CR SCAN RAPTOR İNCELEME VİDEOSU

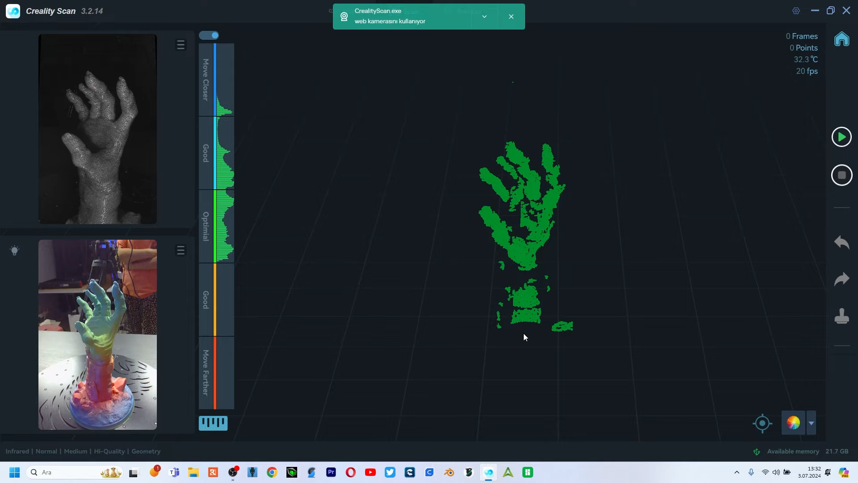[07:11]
Yani good ve opsiyonel çok uzaklaştırdığımız zaman move closer diyor yaklaştır diyor çok da yaklaştırdığımız zaman da move further diyor yani uzaklaştır diyor. Aslında en güzel yer bakın yemyeşil oluyor burası.
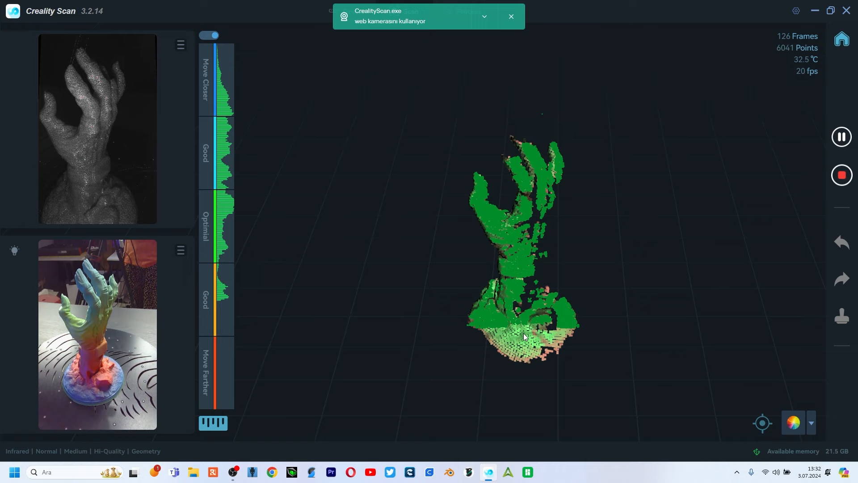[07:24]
Şimdi dedik ya 60 FPS önceden böyle yavaş yavaş yapıyorduk tarama işlemlerini. Şimdi bakın nasıl yapacağız şimdi çeviriyorum çeviriyorum çeviriyorum.
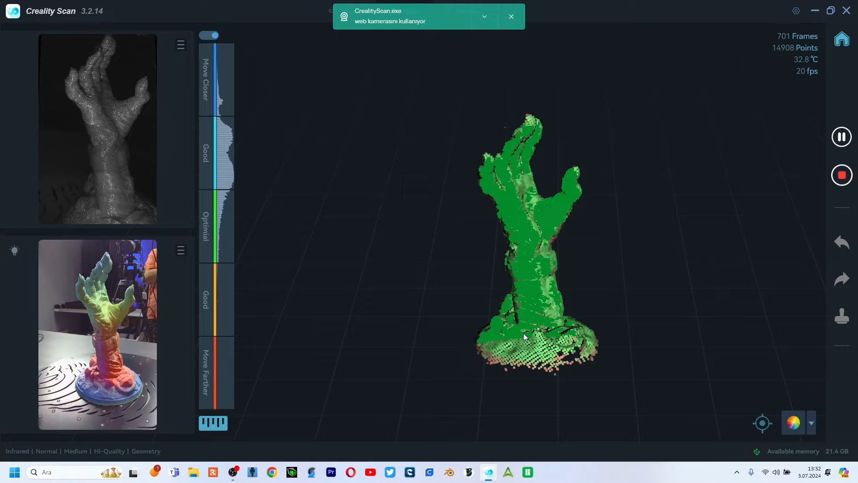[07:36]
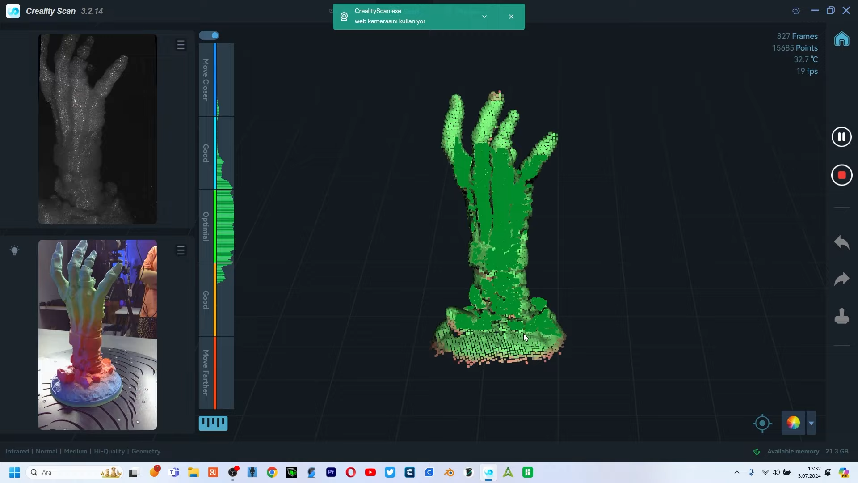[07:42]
Bakın daha önceden çok uğraşıyorduk bunda yavaş yavaş yapıyorduk kaybolmasın diye.
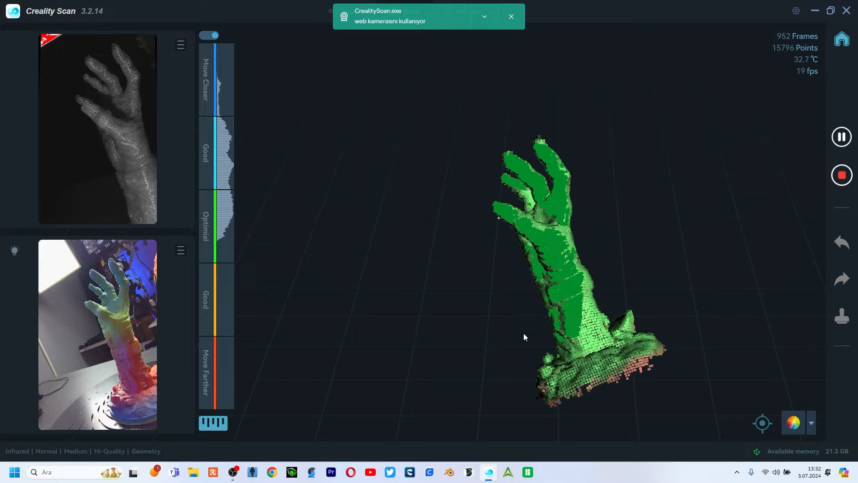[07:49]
Ama bunda bakın gayet hızlı bir şekilde tarama işlemlerini yapıyorum bakın hızlı.
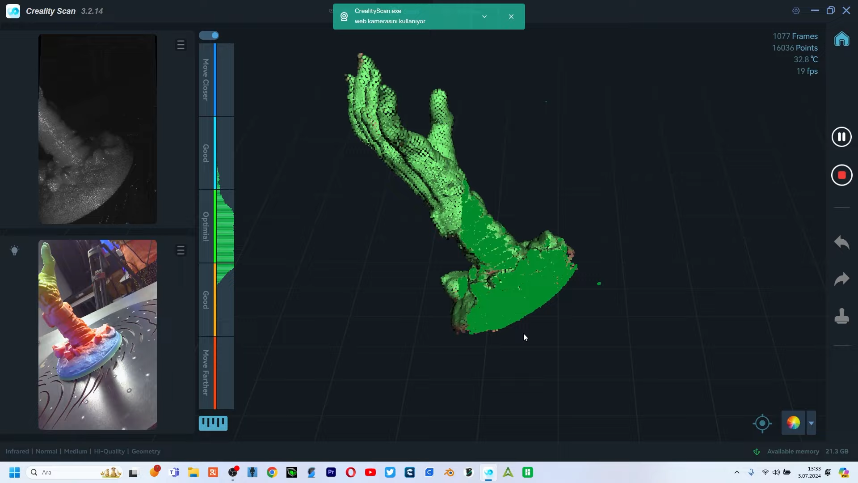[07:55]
Çünkü 60 FPS hemen alabiliyor. Ne yapıyor bu bize en büyük artısı ürünlerimizi çok
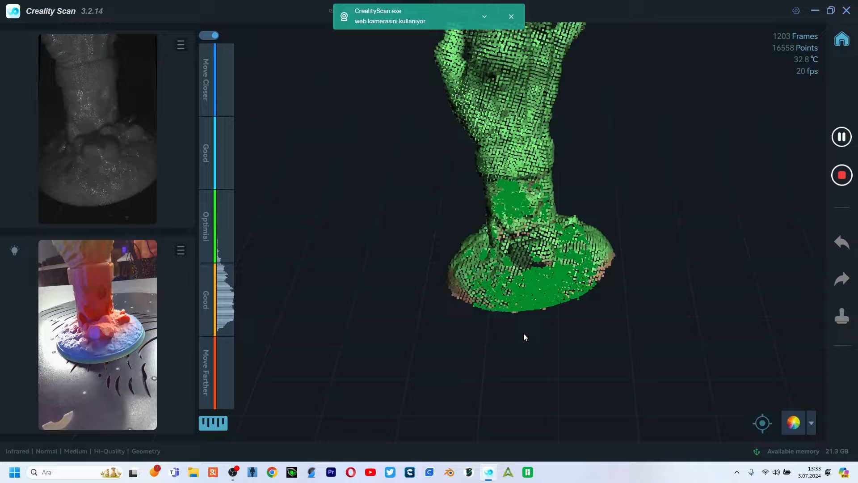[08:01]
çok daha çabuk bir şekilde taramamıza yardımcı oluyor. Bakın çeviriyorum bakın yani hıza bakın şu hızda bile taramayı yapıyor yani stop yapıyorum.
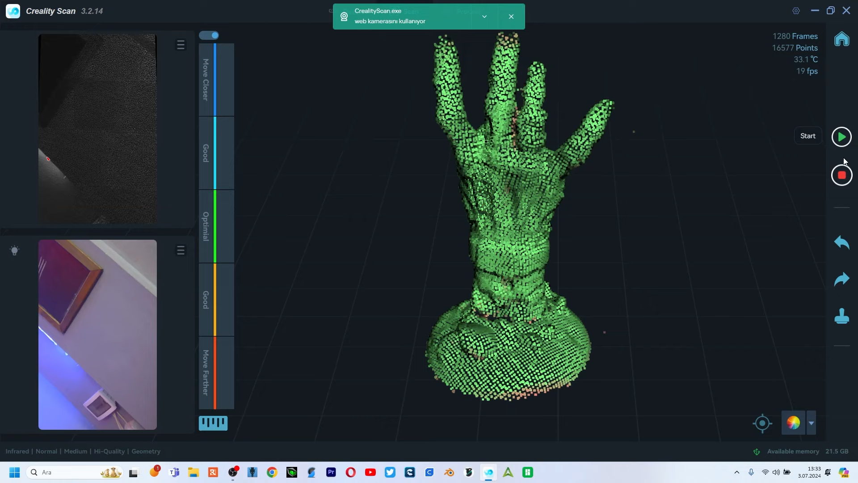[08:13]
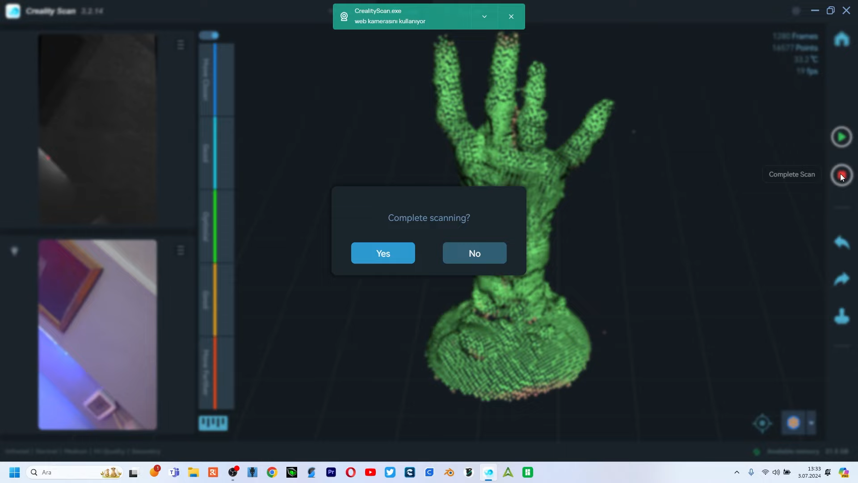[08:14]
Complete scan diyorum evet geldi.
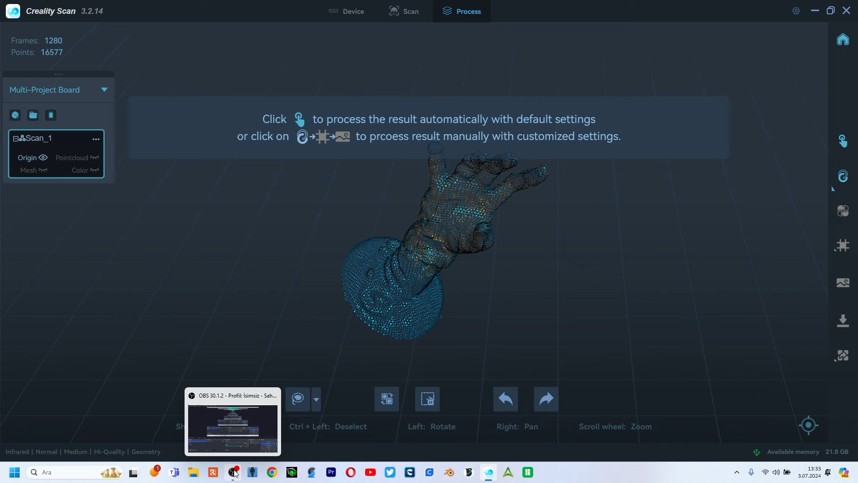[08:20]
Hemen şurada bulut halinde geldi. İsterseniz tek tıkla isterseniz işte farklı şekilde yapabilirsiniz ama ben tek tıkla yapmak istiyorum.
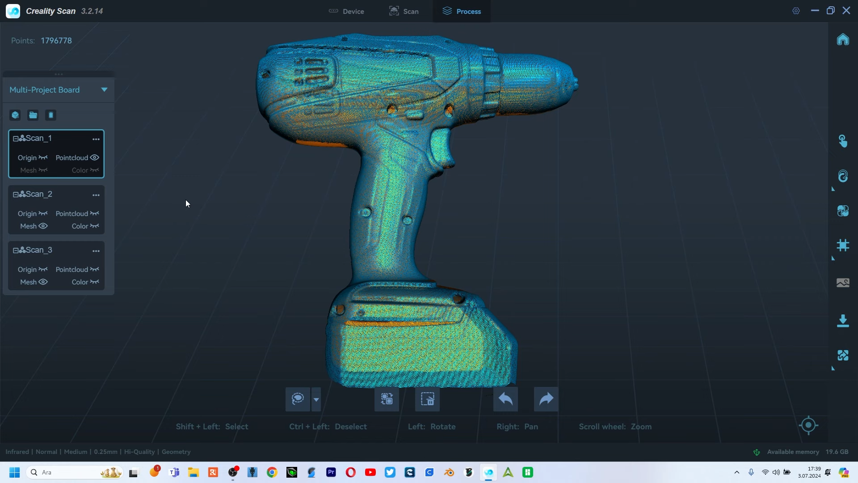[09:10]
Bunun çift taraflı taramasını yaptım. Bu tek taraflı yani bir kerede yaptım.
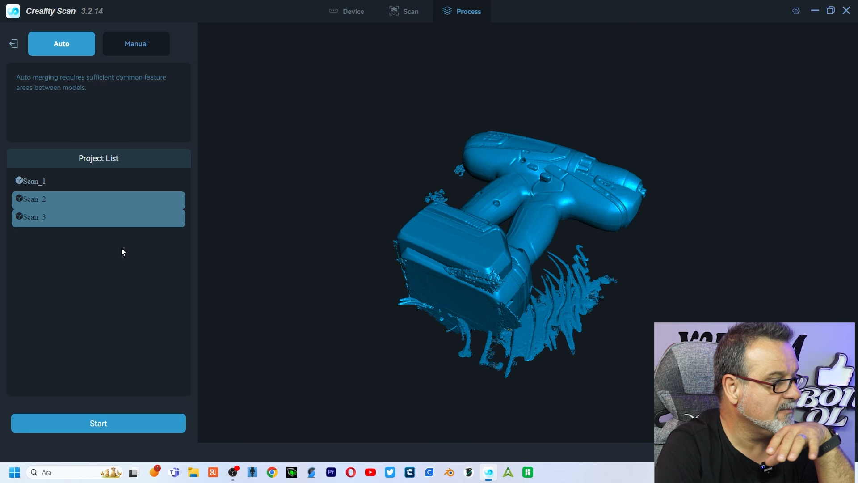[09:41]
Yani Scan 2, Scan 3. Yani tarama 1, şey tarama 2, tarama 3'ü. Start diyorum.
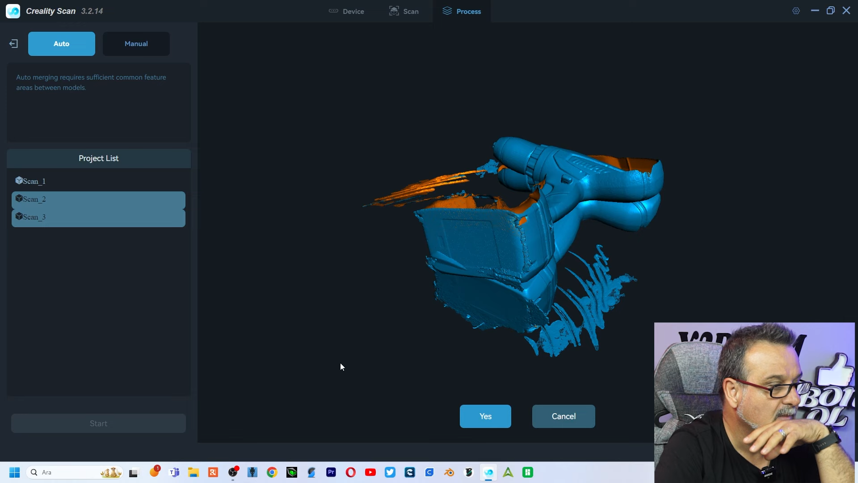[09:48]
Bu kendisi otomatik olarak düzgün taramadı. Neden düzgün mergelemedi arkadaşlar? Nereden baksanız %60'ı aynı yerleri görmesi lazım.
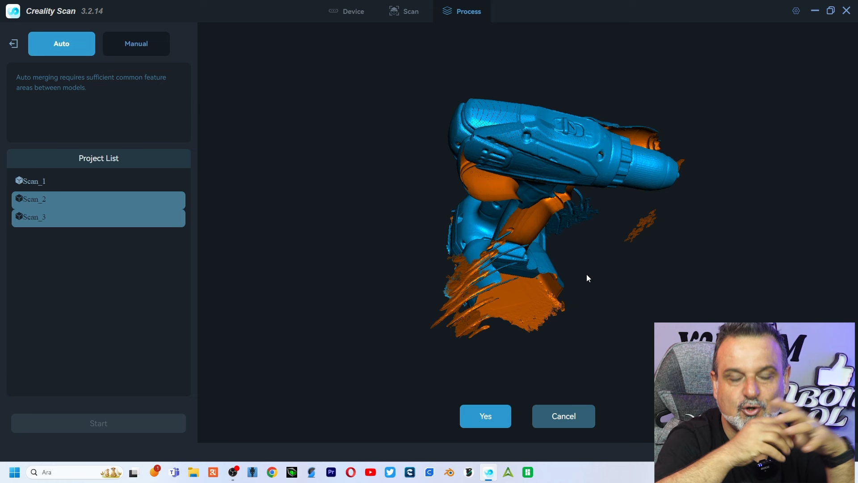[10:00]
Hatta %30 aynı yerleri görmesi lazım. Bunu da göremediği için tam olarak merge yapamadı. Biz bunu ne yapacağız? Manuel olarak merge yapacağız. Hemen geliyoruz. Manuel'e geliyorum arkadaşlar. Cancel dedim.
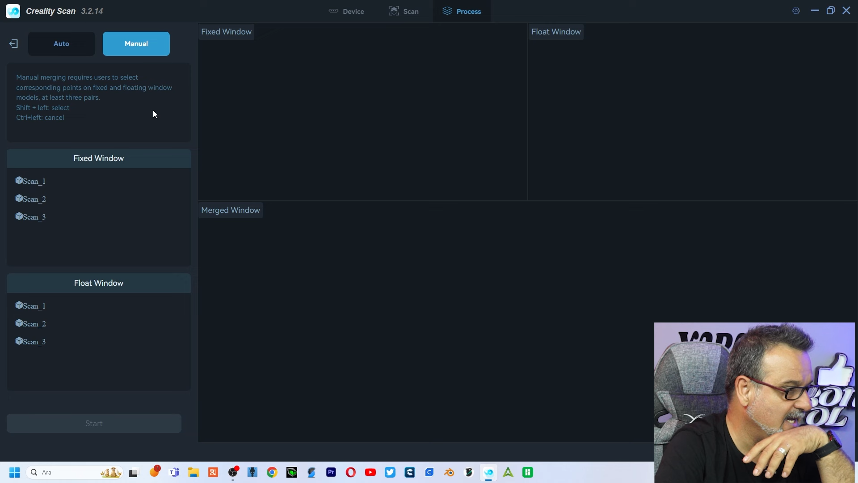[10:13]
Manuel'e geldim. Şimdi ikinci tarama. Şimdi buradan da üçüncü tarama.
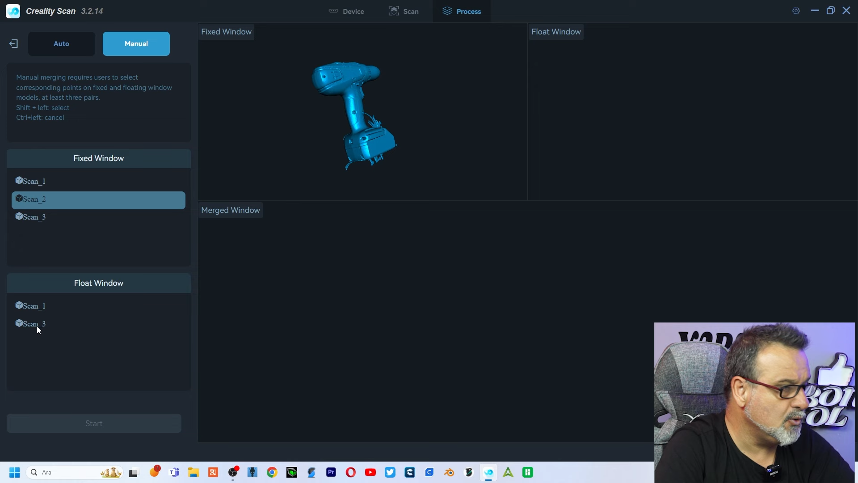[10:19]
Yani ikinci taramayla üçüncü taramayı merge yapacağız. Birleştireceğiz. Evet. İlk olarak aynı yerlerini bulmamız lazım. Mesela şunlar. Şurada aynı yerler.
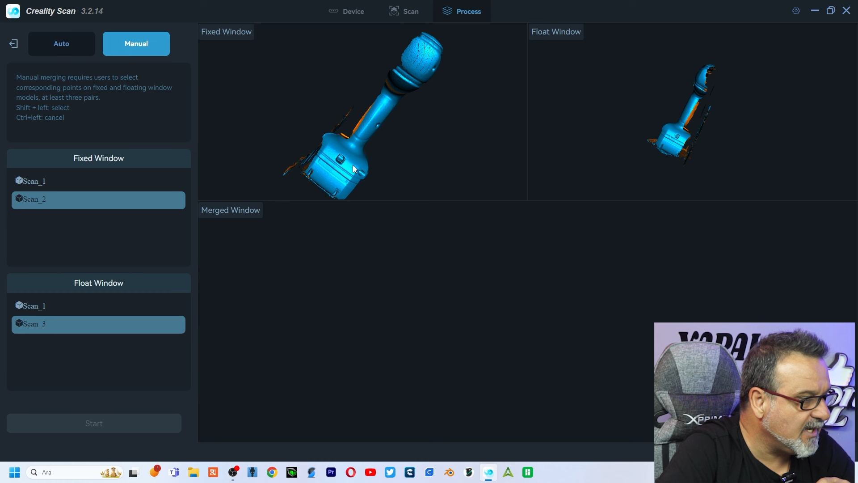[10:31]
Hemen yaklaştırıyorum. Bakın arkadaşlar. Shift'e basıyorum. Shift'e basıyorum. Şöyle. Ve diyorum ki birinci birleştireceğimiz puan nokta burası.
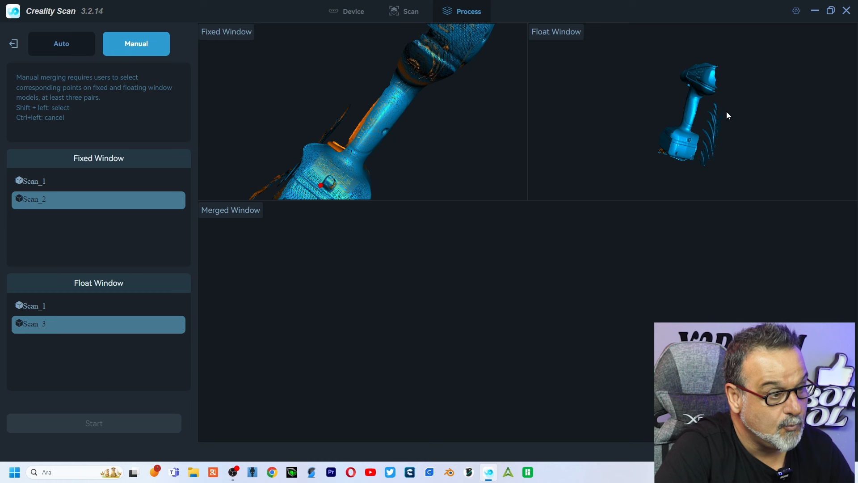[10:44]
Yine bundan aynı yeri alıyorum. Yine Shift'e basıyorum.
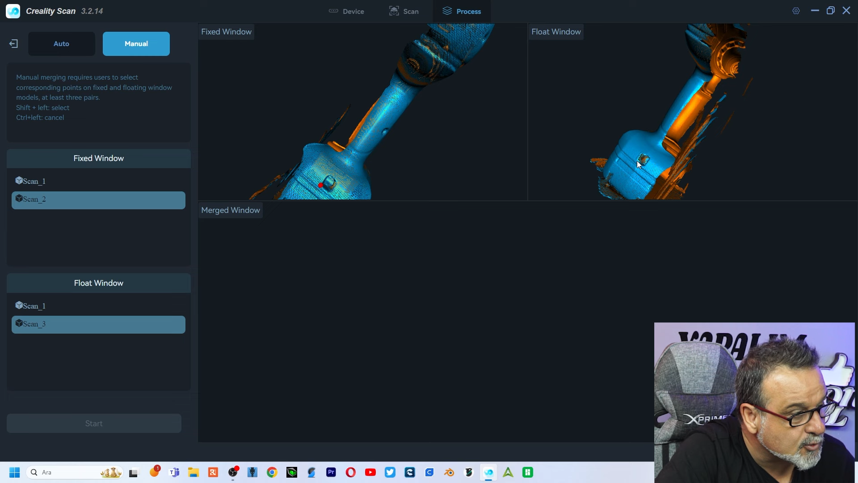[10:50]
Yine şuraya aldım. Bakın kırmızı. Şimdi bunu üç kere daha yapmamız lazım. Şurası olabilir diyorum. Bir puan burası. Yine Shift'e basıyorum.
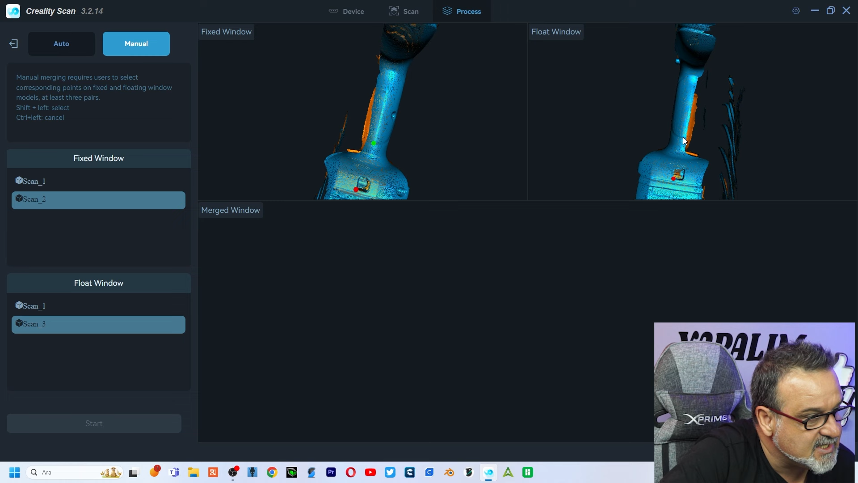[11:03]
İkinci de de şurası. Diğerinde de bakın şurada şey var.
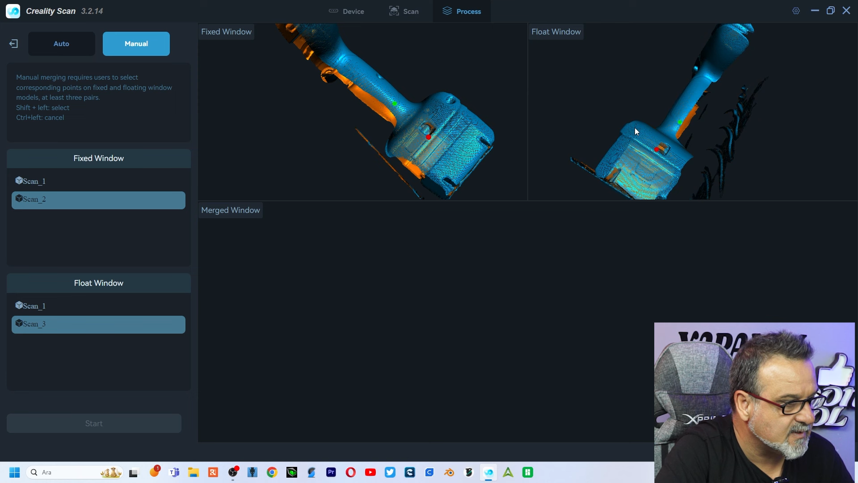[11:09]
Şurası diyeceğim. Bakın. Şurası. Bunda da. Şurası. Zaten bakın Start diye geçti. Start diyorum. Bakın.
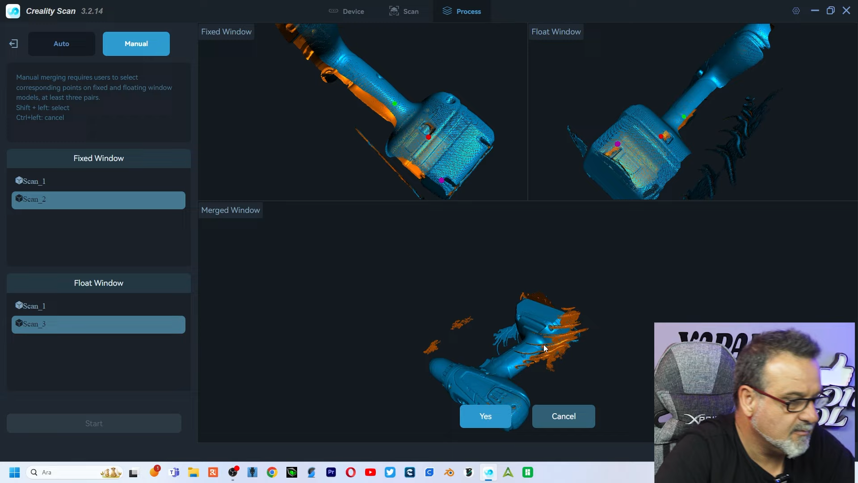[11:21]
Merge yaptı. Görüyor musunuz? Evet. Düzgün bir şekilde merge yaptı. Yes diyorum. Komple yaptı. Görmüş olduğunuz gibi.
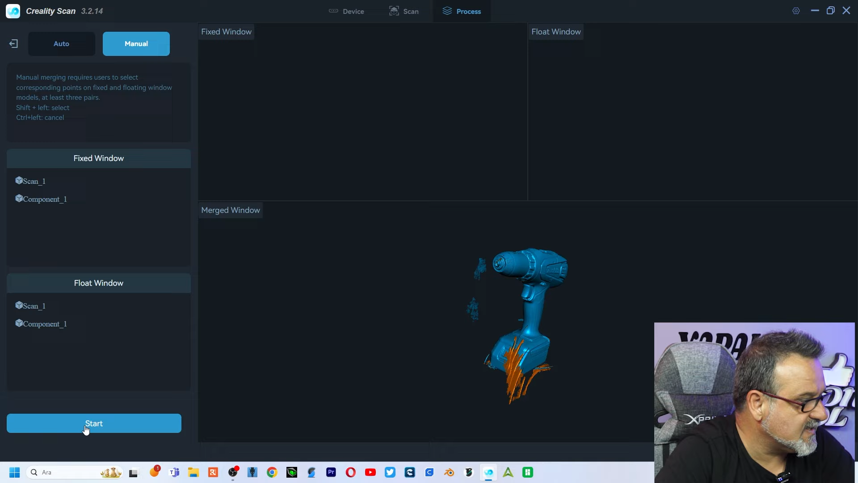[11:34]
Start. Start. Bu artık mergelenmiş. Tabi sonradan bunları temizleyip bunu rahatlıkla kullanabilirsiniz.